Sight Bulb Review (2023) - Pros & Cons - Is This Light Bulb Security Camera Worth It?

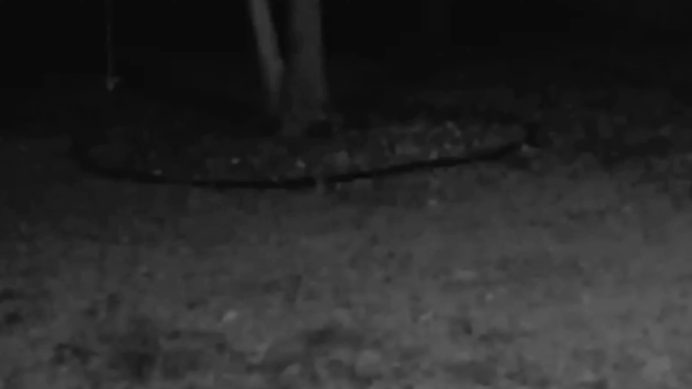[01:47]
Enhanced Infrared Night Vision The infrared night vision capability of the sightbulb significantly enhances its utility,
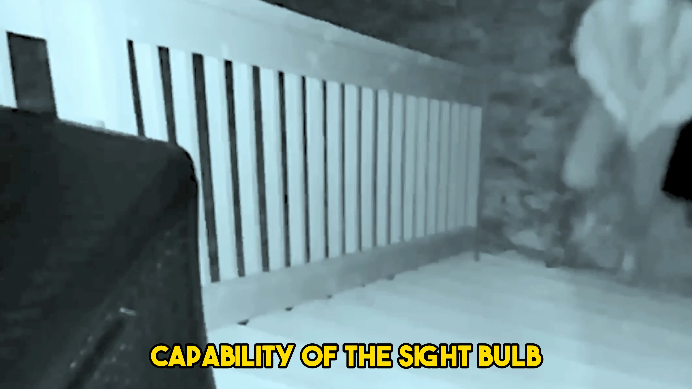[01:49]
especially in low-light conditions.
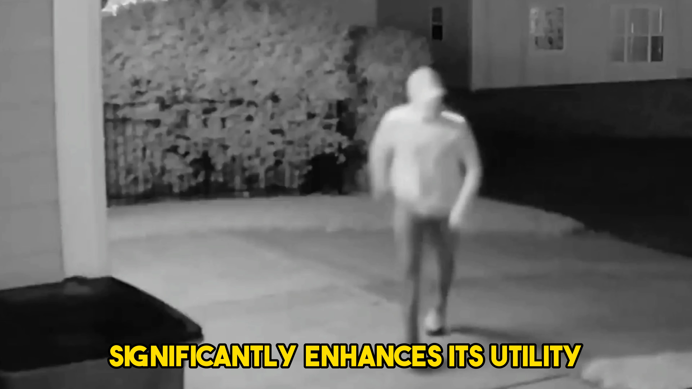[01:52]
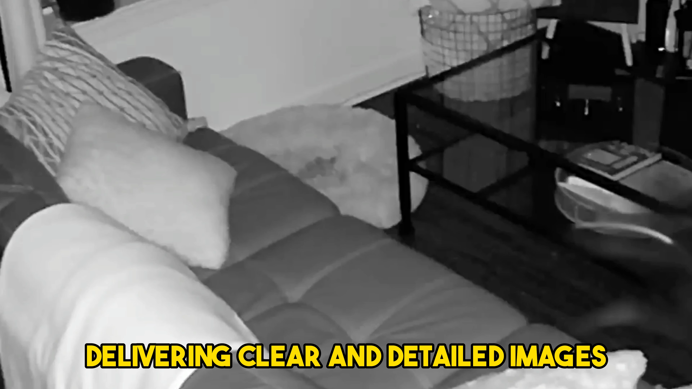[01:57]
It's surprisingly effective, delivering clear and detailed images, even in complete darkness.